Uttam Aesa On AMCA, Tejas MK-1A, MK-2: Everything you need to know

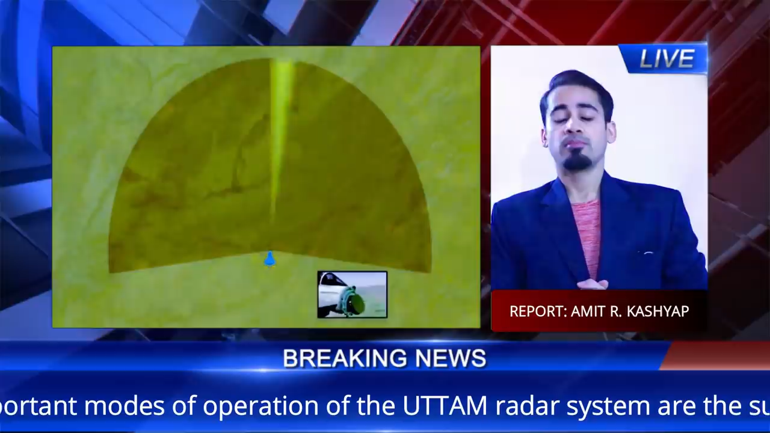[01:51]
priority tracking में किसी भी object पे tracker fix कर दे जाता है अगर वो object उस radar
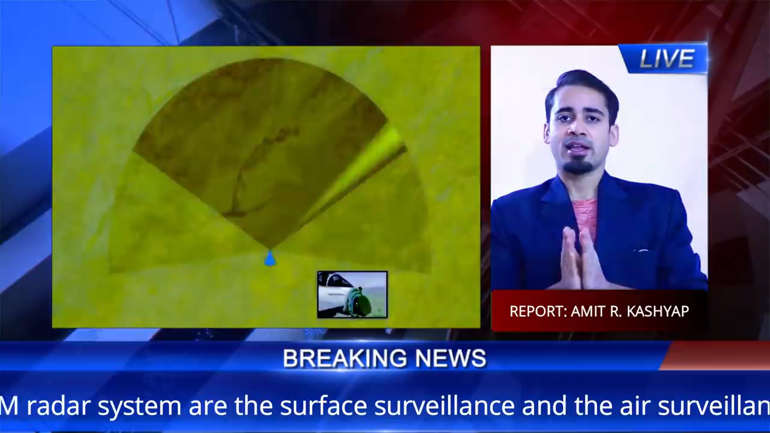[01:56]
के दिये गए area से बाहर वी चला जाता है तो वो radar उसको follow करके track करता है अपने area से
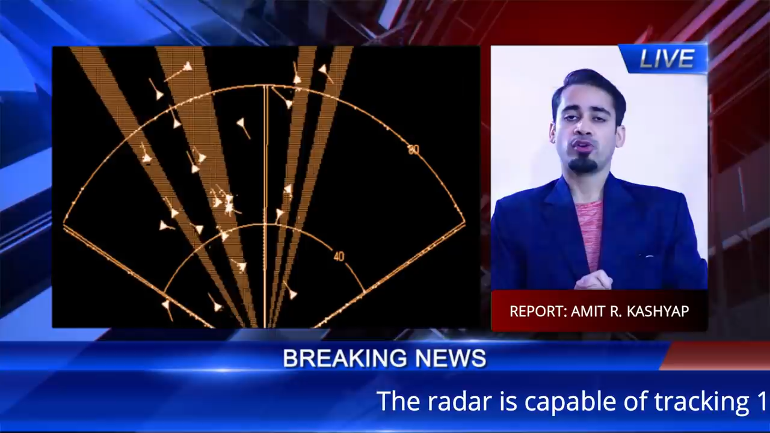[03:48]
और QTRM किसी भी रेडार के size को छोटा या बढ़ा करने में काफी helpful होते हैं,
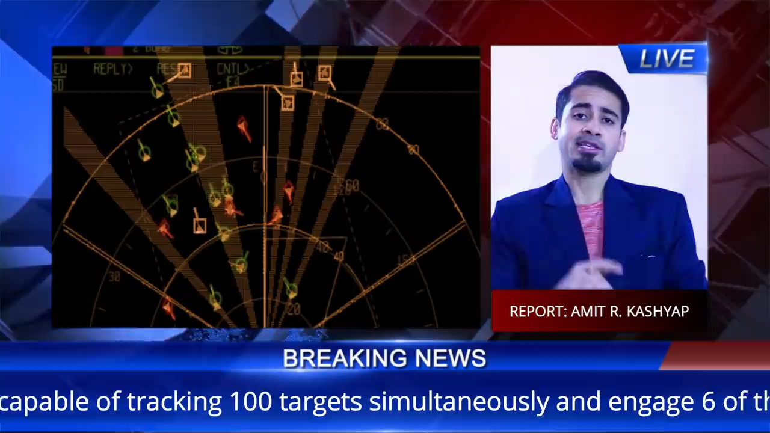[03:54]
वैसे तो basically किसी भी रेडार का size उसके antenna पेटिपेंट करता है, लेकिन QTRM technology भी काफी एमियत रखता है,